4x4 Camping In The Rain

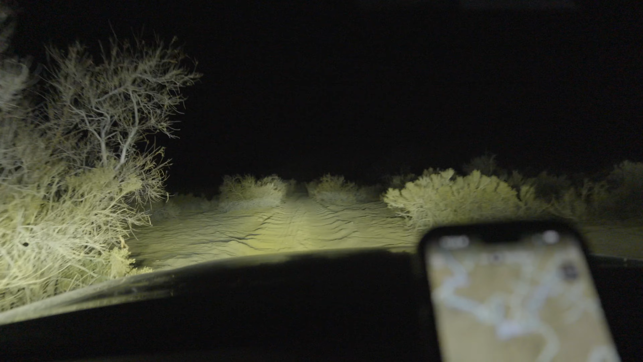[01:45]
Now tonight, as we're hitting the trail, we're just going out for a weekend of camping in a place that only a four-wheel drive can take you.